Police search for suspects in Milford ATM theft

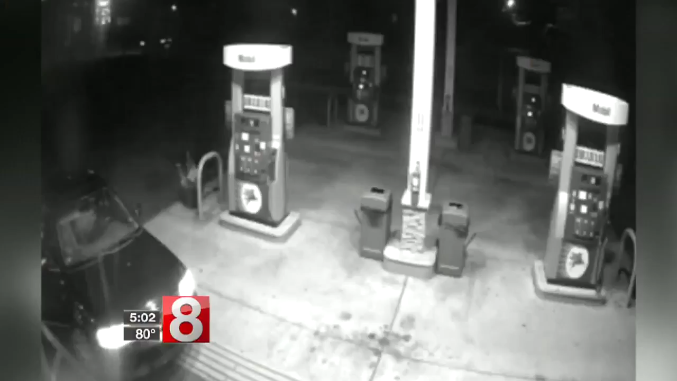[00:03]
A burglar caught stealing an ATM early Monday morning in Milford at the mobile bar on Bridgeport Avenue. Police say one suspect drove a car. The passenger broke in, took the ATM.
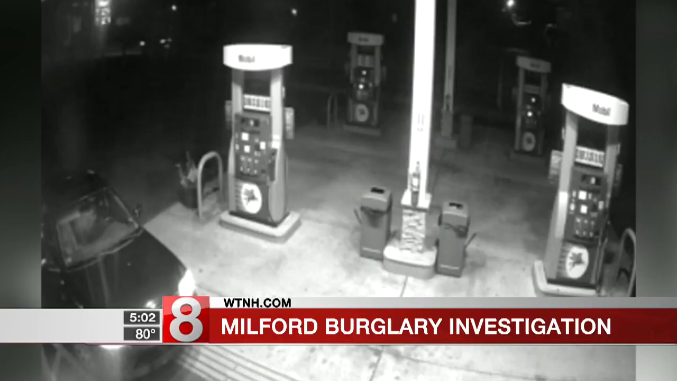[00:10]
The machine was stuffed into the back seat.